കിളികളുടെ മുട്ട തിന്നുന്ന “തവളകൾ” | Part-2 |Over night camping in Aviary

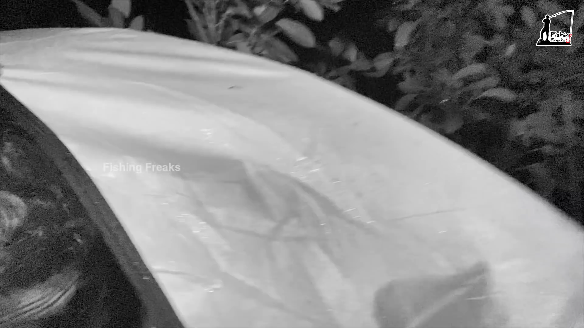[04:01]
എൻ്റെ അമ്മ പുറത്ത് അതിനേക്കാൾ തണുപ്പാണ് കേട്ടോ. പുറത്ത് പിന്നെ തണുപ്പ് കൂടുതലാണ്. ഇത് ഇവിടെ ഒരാൾ ഇരുന്ന് പുല്ല് തിന്നുവാണ് വെളുപ്പിന് 4 മണിക്ക്.
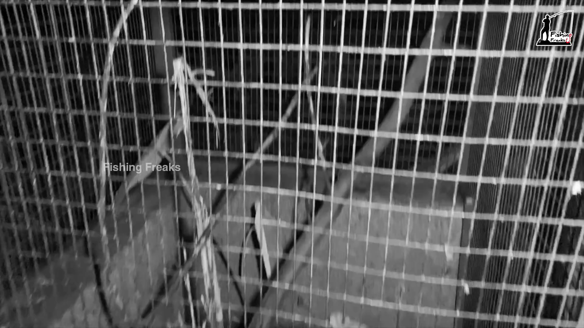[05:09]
രണ്ടണ്ണന്മാരും ഇല്ല കേട്ടോ. അപ്പോൾ അമ്മ രണ്ടുപേരും രാത്രിയിൽ കൂടിനകത്താണ് ഉറങ്ങുന്നത്.
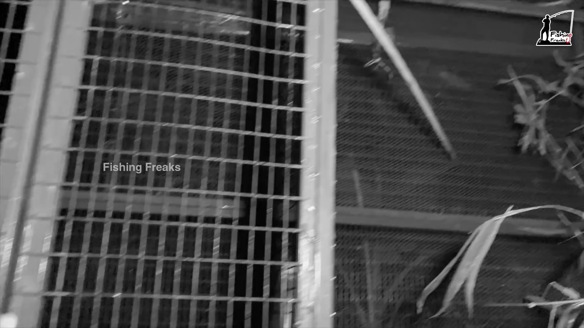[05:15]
ഓക്കെ, അതിനുശേഷം ഈ സൈഡിൽ കിളികളൊന്നും ഇരിപ്പില്ല കേട്ടോ. ഓ മൈ ഗോഡ് ഗൈസ്, തവള വരെ സൗണ്ട് കേട്ടോ നിങ്ങൾ.
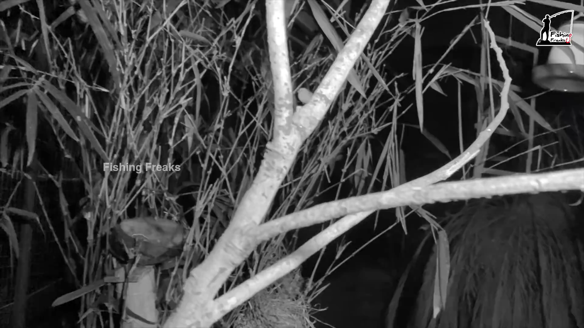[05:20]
ഈ ഒരു സൈഡിൽ കിളികളൊന്നും ഇരിപ്പില്ല കേട്ടോ.
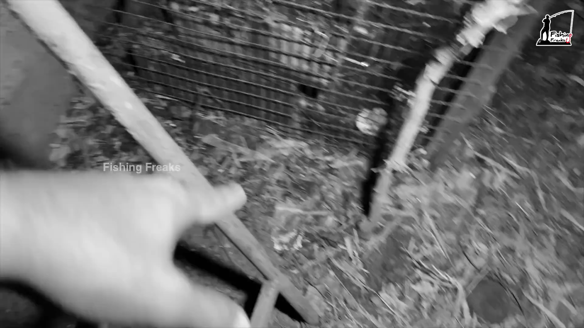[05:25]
ഇവിടെ തറയിൽ സാധനങ്ങളൊന്നുമില്ല, ഇവിടെ ഒന്നുമില്ല. പക്ഷെ തവളയുടെ നല്ല കരച്ചിൽ കേൾക്കുന്നുണ്ട് കേട്ടോ. അപ്പോൾ നമുക്ക് ഈ ഒരു ഇല്ലയിൽ നോക്കാം. ഈ ഇല്ലയിൽ നമ്മൾ ഇതുവരെ കിളികളെയൊന്നും കണ്ടില്ല.
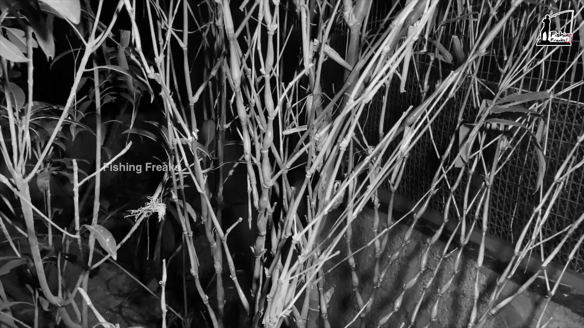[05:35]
ഓ മൈ ഗോഡ് ഗൈസ്, ഇതുണ്ടോ? അതൊരു ഫിഞ്ചാണ് കേട്ടോ.
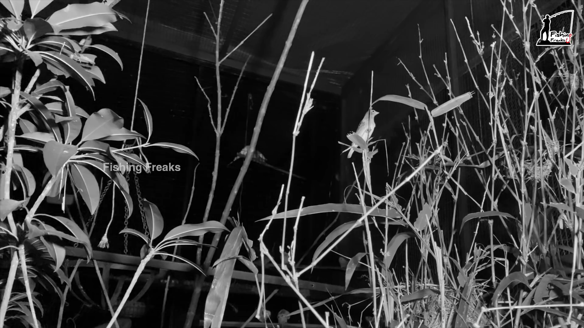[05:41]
നമ്മൾ രാവിലെ ഒന്നും ഇവരെ അടുത്തൊന്നും പോയി കാണാൻ വേണ്ടി പറ്റില്ല. കാരണം നമ്മൾ ചെല്ലുമ്പോഴേക്കും ഇവർ പറന്നു പോകും. ഭയങ്കര ഫാസ്റ്റായിട്ടുള്ള കിളിയാണ്. ഇതൊരു വെറൈറ്റി ഫിഞ്ചാണ് ഇരിക്കുന്നത്.
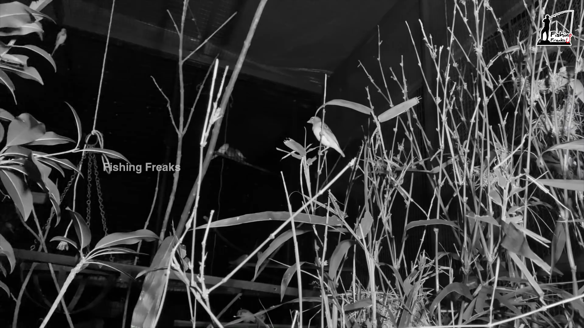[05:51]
എനിക്കൊന്ന് പാരഡൈസ് വൈഡയുടെ ഫീമെയിലാണ് തോന്നുന്നു. അപ്പോൾ അവനിരുന്നു ഈ ഒരു കൂട്ടിലാണ് കേട്ടോ. ഇതുണ്ടോ? ഈ ഒരു കൂടിനകത്താണ് പുള്ളി ഇരുന്നത്.
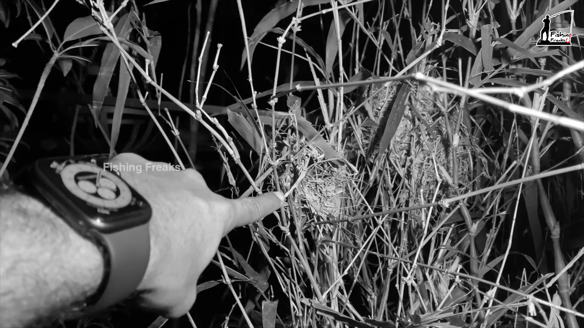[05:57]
അപ്പോൾ പെട്ടെന്ന് വെട്ടടിച്ചപ്പോഴേക്കും ഇറങ്ങിപ്പോയത്. അപ്പം നമ്മൾ അവരധികം ഡിസ്റ്റർബ് ചെയ്യുന്നില്ല.
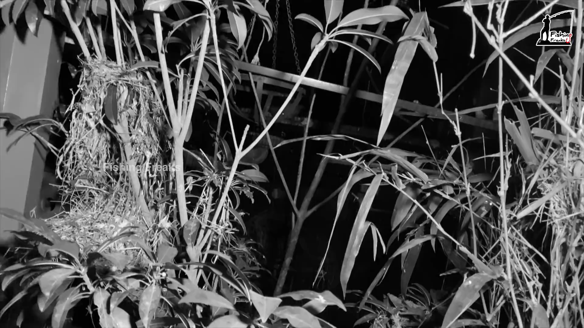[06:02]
ഓക്കെ, അപ്പോൾ ഈ ഇല്ലയിൽ വേറെ കിളികളൊന്നും ഞാൻ കാണുന്നില്ല കേട്ടോ. വേറെ കിളികളൊന്നും കാണുന്നില്ല. അതിനുശേഷം ഇങ്ങോട്ടേക്ക് വരുവാണെങ്കിൽ ഓ മൈ ഗോഡ് ഗൈസ്, ഇതുണ്ടോ?
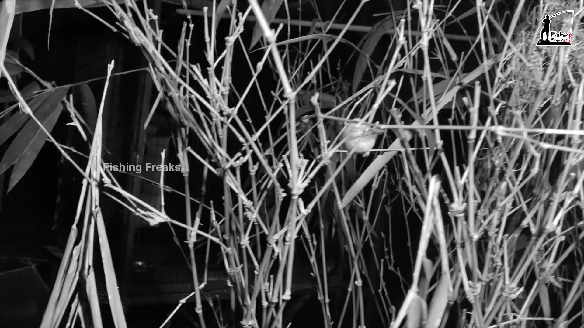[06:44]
അപ്പോൾ അവനെ വിളിച്ചിട്ടുണ്ട്. അതിനുശേഷം നമ്മുടെ പ്രാവുകൾ, ഓക്കെ, പ്രാവുകൾ എണീറ്റ് കേട്ടോ വെട്ടം വന്നപ്പോഴേക്കും.
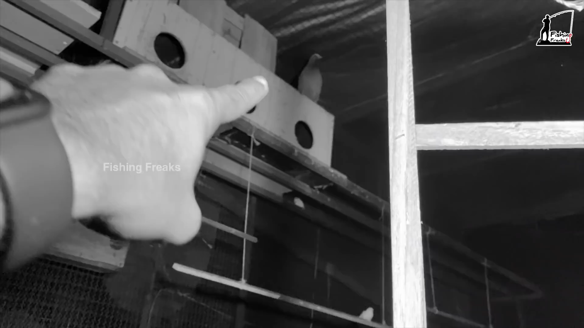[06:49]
ഇത് ഇവിടെ ഒരു പ്രാവ് ഇരിപ്പുണ്ട്. ബാക്കി പ്രാവുകളെല്ലാം മേലുള്ളത് ഈ ഒരു സൈഡിലാണ് ഇരിക്കുന്നത് കേട്ടോ.
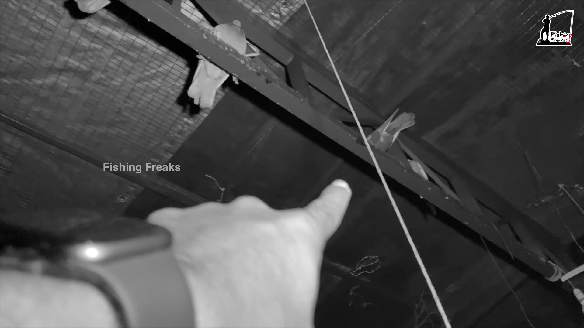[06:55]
ഇതുണ്ടോ? അവിടെ ഒരു കോക്കറ്റിൽ ഇരിപ്പുണ്ട്. അവിടുന്ന് തവള കരയുന്നുണ്ട്.
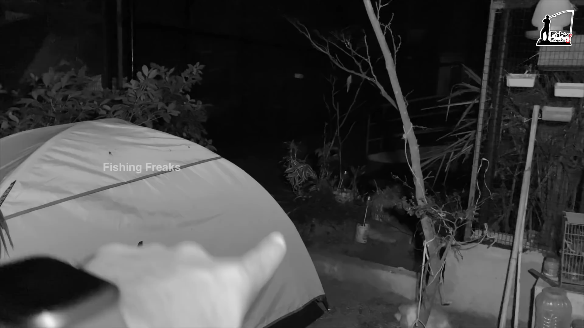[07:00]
അപ്പോൾ അവിടെ ചെല്ലുമ്പോൾ മിക്കവാറും നമുക്ക് തവളനെ കാണാൻ വേണ്ടി പറ്റുമായിരിക്കും. നമുക്ക് പോയി നോക്കാം. ഓക്കെ, അപ്പോൾ നമുക്ക് ഈ ഒരു സൈഡിലേക്ക് പോകാം.
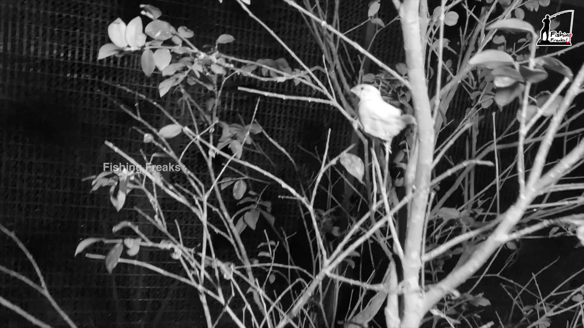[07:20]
ഇതുണ്ടോ? ഇതുണ്ടോ? ഇവരൊന്നും പറക്കുന്നില്ല നമ്മളെ കണ്ടിട്ട്.
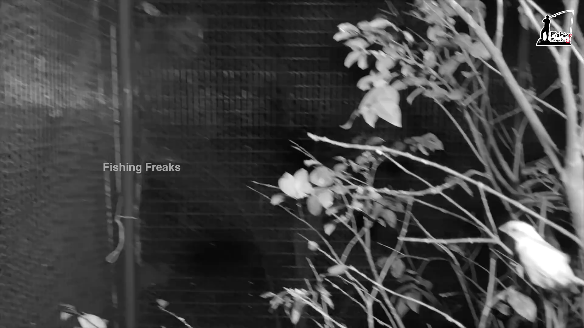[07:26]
അതുപോലെ തന്നെ നമ്മൾ പുതിയതായിട്ട് മേടിച്ച ഔൾ ഫിഞ്ച്, ഈ ഫിഞ്ചിൻ്റെ പേര് ഔൾ ഫിഞ്ച് ഉണ്ടോ?